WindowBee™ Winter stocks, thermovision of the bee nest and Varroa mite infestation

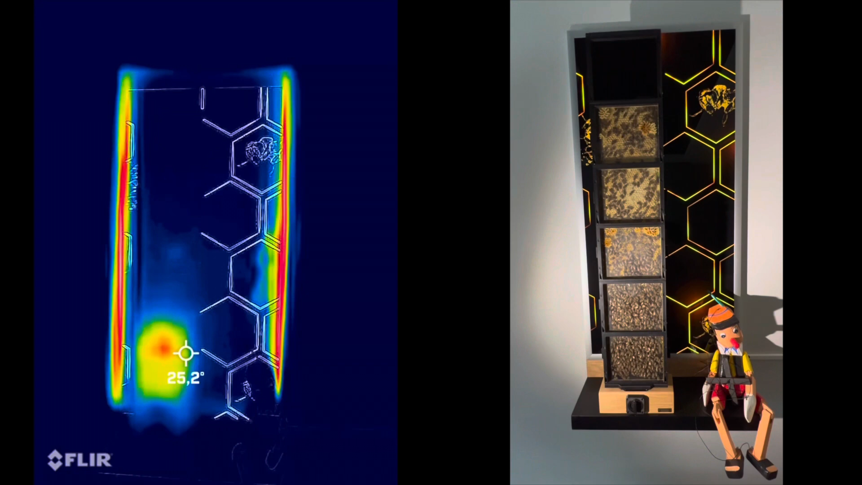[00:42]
fat protein body which makes them long-living the
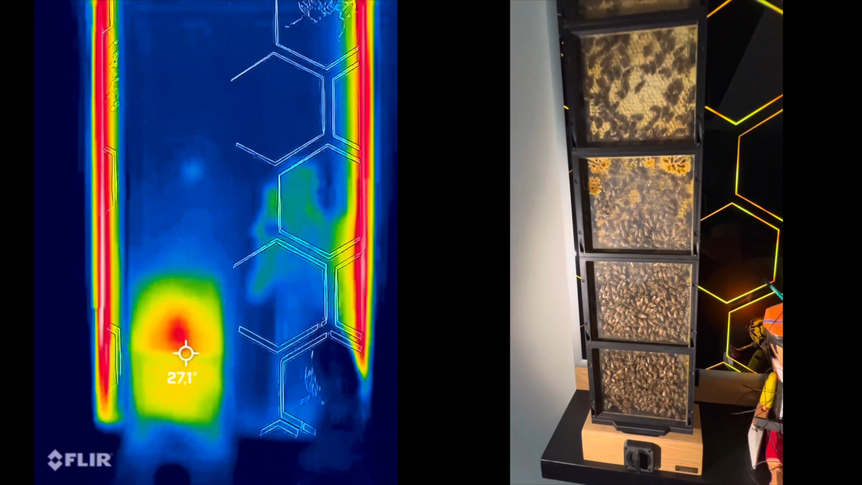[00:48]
proper position of the queen in the hive together with most colony members at this
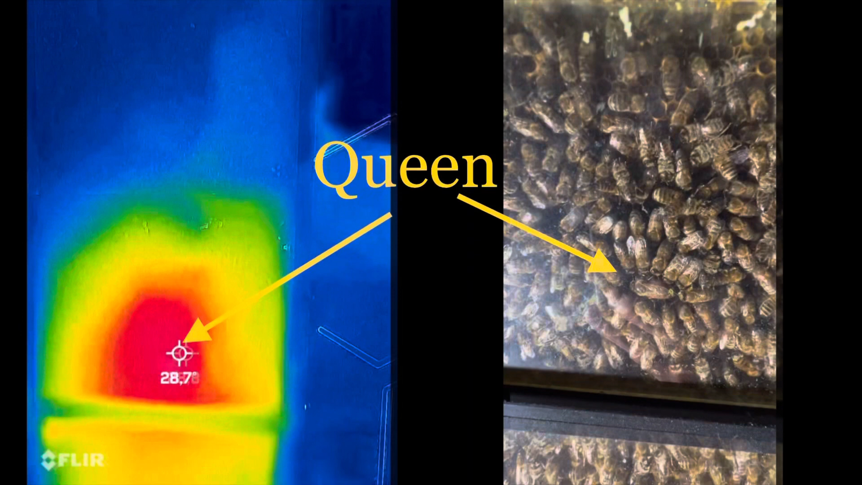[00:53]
part of the year is shown by thermo vision camera just over this point bees accumulate all winter food stock the queen always stay